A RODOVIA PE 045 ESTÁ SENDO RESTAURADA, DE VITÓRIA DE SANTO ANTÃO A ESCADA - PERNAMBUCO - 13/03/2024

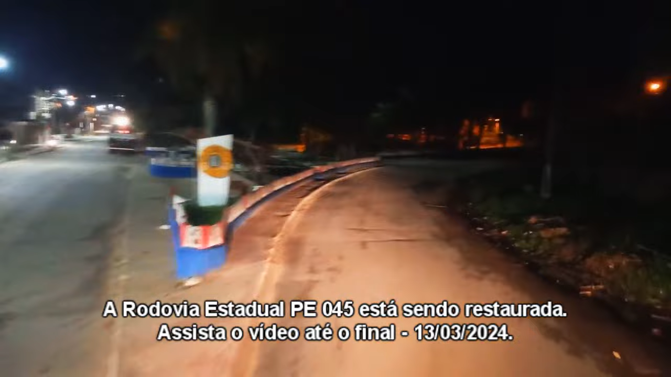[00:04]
Escada, Pernambuco, 13 de março de 2024. Agora são 21 horas e 21 minutos. 21 e 21. Estou passando aqui num local que já passei aqui, né? Várias vezes e tal. É uma rodovia estadual. É uma PE. PE é alguma coisa, eu não me lembro qual, mas eu vou ver aí. Se tiver placa, né? Porque do jeito que essa rodovia era ruim. Não tem nem placa mais, eu não sei, nem sei qual PE aí.
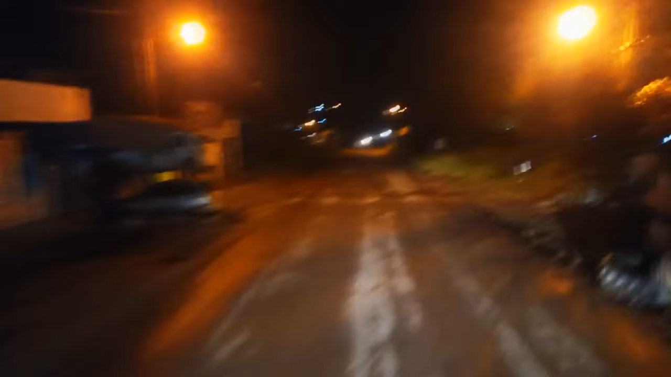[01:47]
Aí pra me evitar de passar no trânsito do Recife aí, ó, resolvi passar aqui.
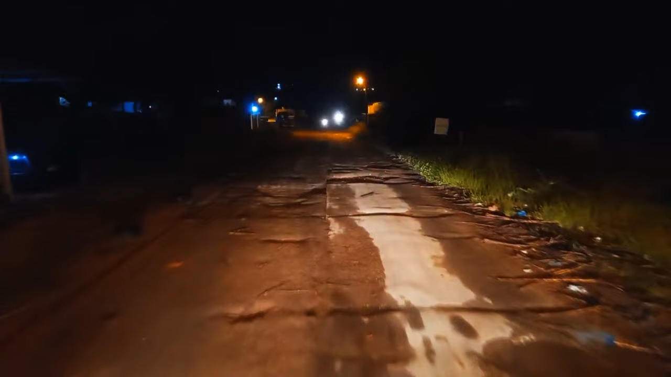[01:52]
São 35 quilômetros. Mas eu vou dizer, viu? Pelo jeito aqui. Aconteceu o que eu não queria, que não fizeram nada aqui. Nada. Eita! Vale ressaltar que isso é uma rodovia estadual, viu? Estado do Pernambuco. Ó, minha Nossa Senhora!
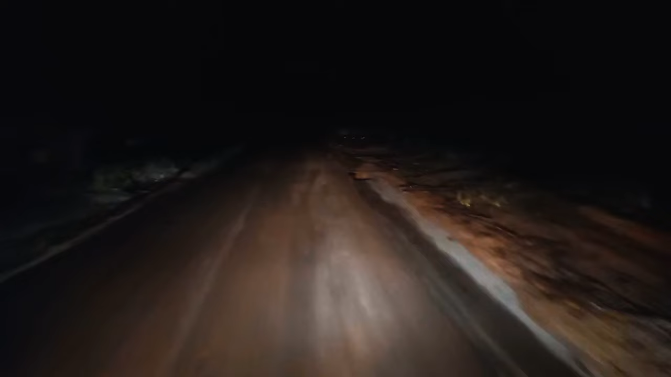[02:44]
Vou ter que enfrentar. São 35 quilômetros, mais ou menos, nesse naipe aí que vocês estão vendo. Infelizmente. Eu também não ponho informação com ninguém. Porque quando é a rodovia federal fica mais fácil de se informar, né? Mas a rodovia estadual é mais difícil, o movimento é menor e coisa. Aí eu não me informei, porque eu tivesse um formato de enfrentar o trânsito do Recife do mesmo jeito.
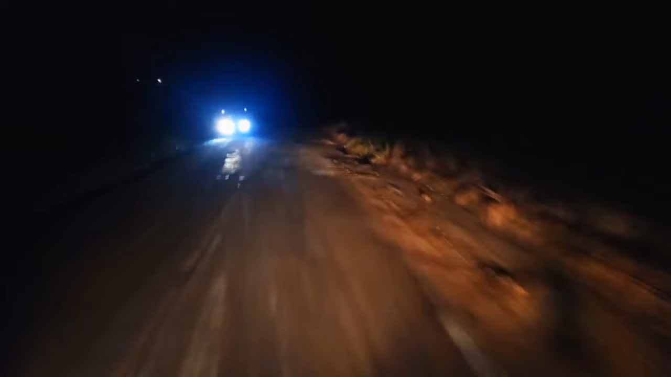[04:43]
E acontece muito isso também, olha só. Acabou literalmente, né? Ó, olha aí. Não, porque eu passei já faz uns 3 anos, já tava difícil. Só como tem muito tempo, eu pensei, ah, deve ter consertado. É 35 km só. Daqui até lá em cima na 232. Mas pelo jeito,
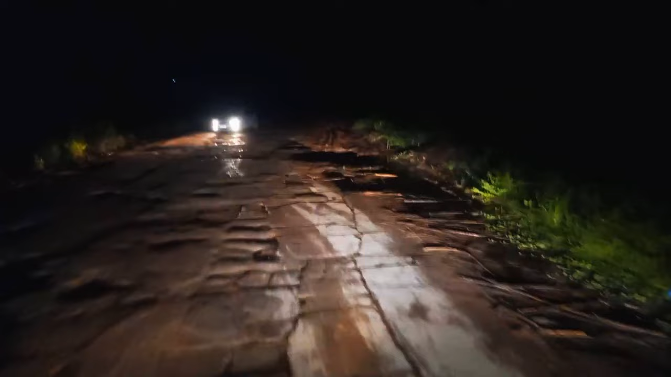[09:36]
Carregador de cana. Eles é que sofrem aqui. Apesar de que também isso é mais danificado, mais por causa de peso mesmo, né? Mas certo, coloca a balança e tal.
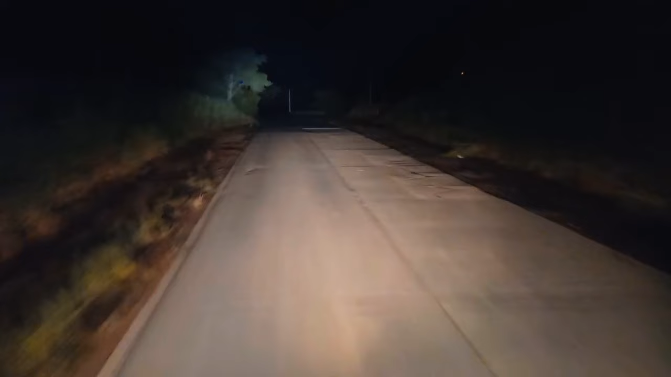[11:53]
A sentido Recife não. Maceió sentido Recife tá boa, conforme pode ver nos vídeos aí. Só que a pista do outro lado, sentido Maceió, tá ruim, eles vão ter que mexer nela toda de novo. Aí eu sei, 13 anos mais ou menos, né? Diz que era pra 20 anos mais ou menos o tipo de serviço que fez, mas não aguenta. Não adianta, que excesso de peso é uma tristeza, infelizmente. A turma acha que não, é porque é negócio mal feito, é nada.
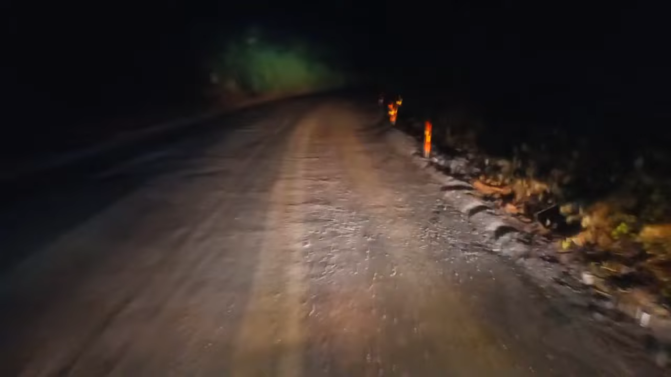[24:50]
Tá mesmo, tá recuperando sim. Vamos ver no terminar, né? Como é que vai ficar, mas ó. Parece que tá melhorando. Vamos esperar, né? Bem diferente de lá onde eu entrei, né? Bem diferente.
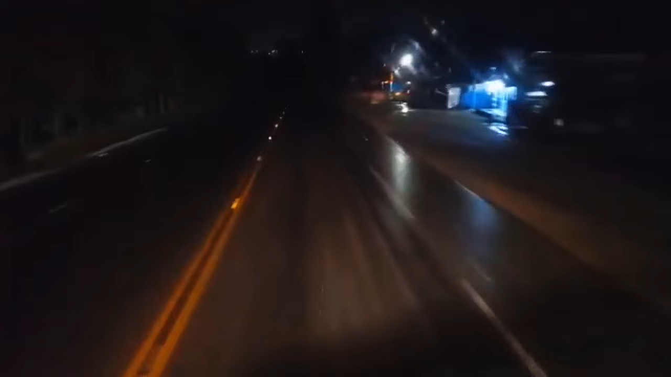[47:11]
Porque dá para ver que é um asfalto bom. E é um bom trecho. Eu não marquei quilometragem lá quando começou o asfalto, não, mas já tá bem. É 35 km só de lado de escada aqui. Então, porque quando a gente tá andando estrada ruim, o negócio não vai. E a gente acha que acaba, pensa até que é muito mais, né? Atrasa muito. Aqui tem que segurar, porque aqui desce muito.